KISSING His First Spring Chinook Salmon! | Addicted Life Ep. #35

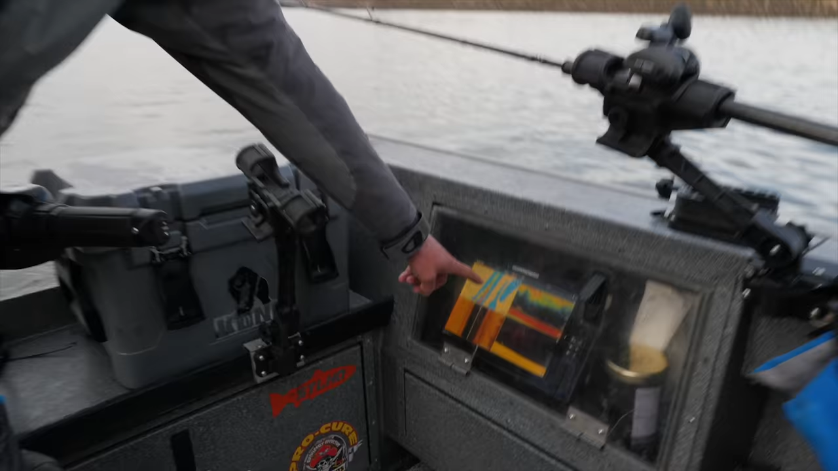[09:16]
Look at that. Look at that mark.
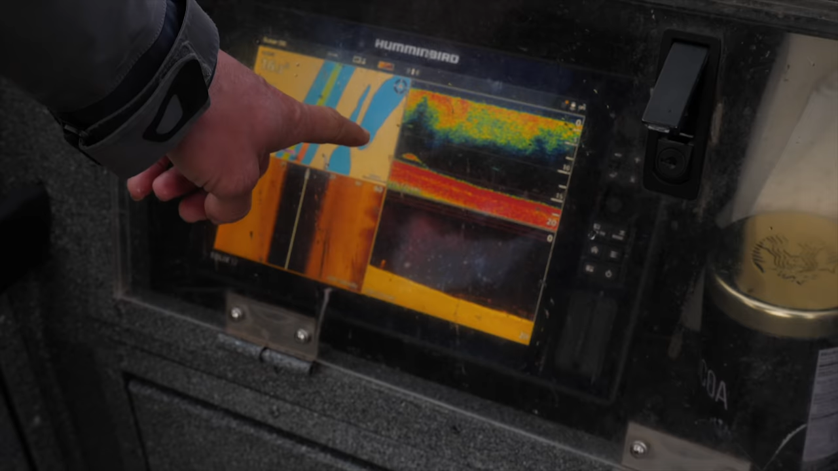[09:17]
That's a salmon, though. You see it going off the screen. That was a mark.
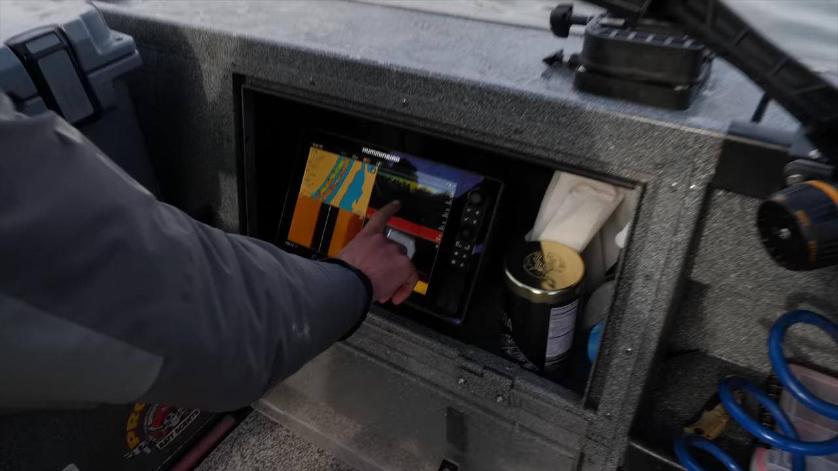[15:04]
Watch this. I think we just missed that guy right there.
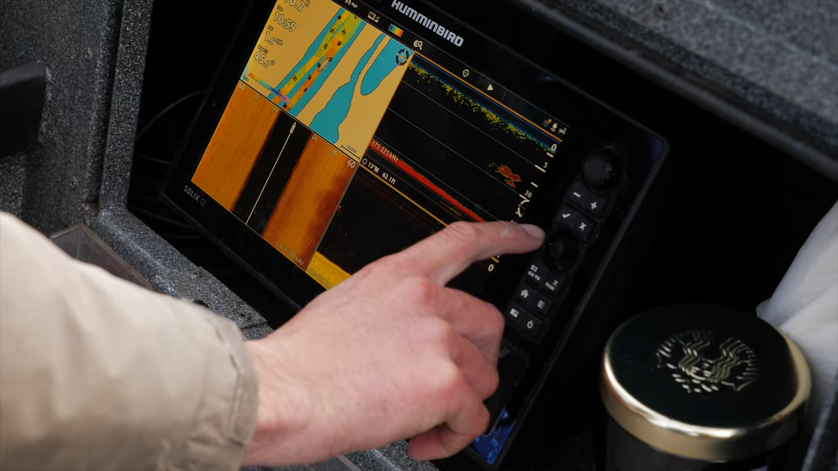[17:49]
That's a whole school of something. Smolts?